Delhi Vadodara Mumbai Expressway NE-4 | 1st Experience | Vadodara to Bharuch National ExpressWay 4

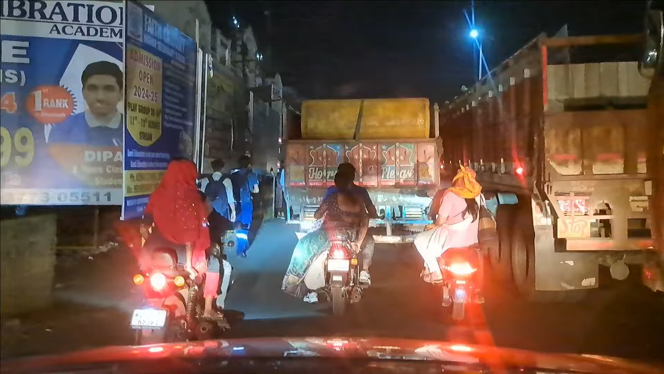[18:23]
भाई कितनी देर से ट्रैफिक में ही फंसे हैं,
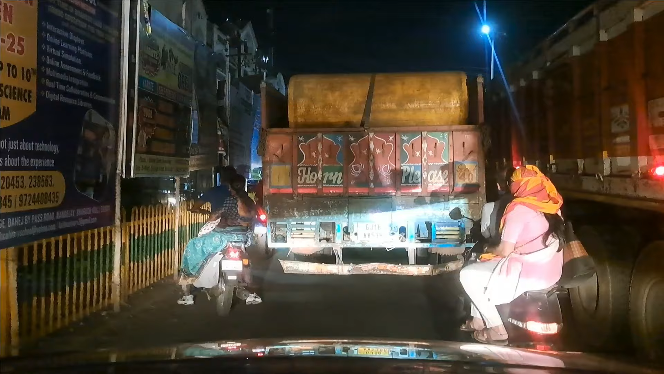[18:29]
और जितना टाइम एक्सप्रेस हाईवे ने बचा लिया उससे ज्यादा तो ये ट्रैफिक खा जाएगा।
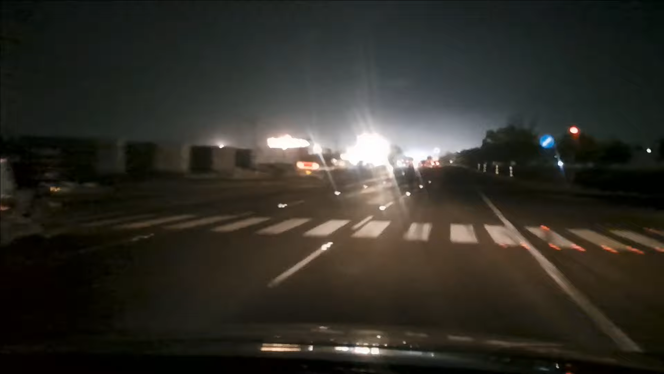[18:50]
तो जी भाई फाइनली हम अपने हाईवे NH-48 पे आ चुके हैं, हमने को क्रॉस कर दिया, अभी पानोली आने वाला है थोड़ी देर में।
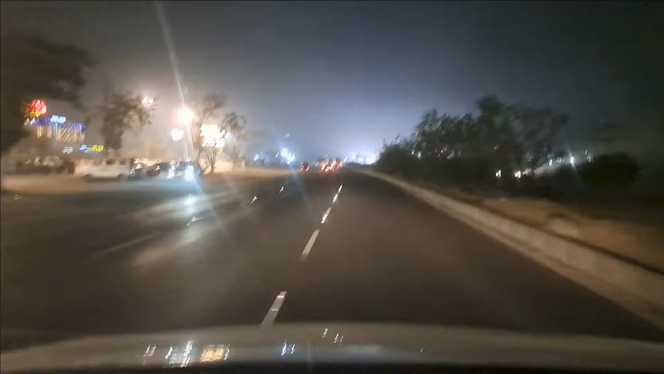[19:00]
तो ये रहा अपना हाईवे, बाकी ट्रैफिक में बहुत टाइम लग गया अपना, आधा घंटा से ज़्यादा ही लगा।
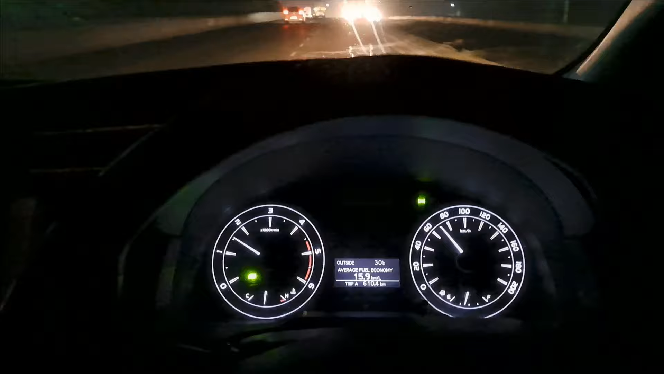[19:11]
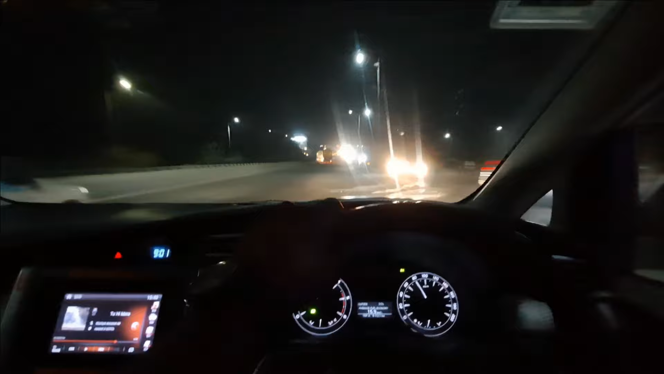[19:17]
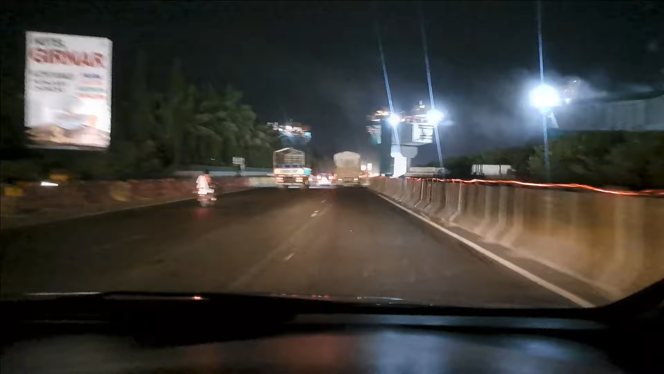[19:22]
तो जी भाई नवसारी पहुंच चुके हैं, अब थोड़ा सा ही डिस्टेंस बाकी है,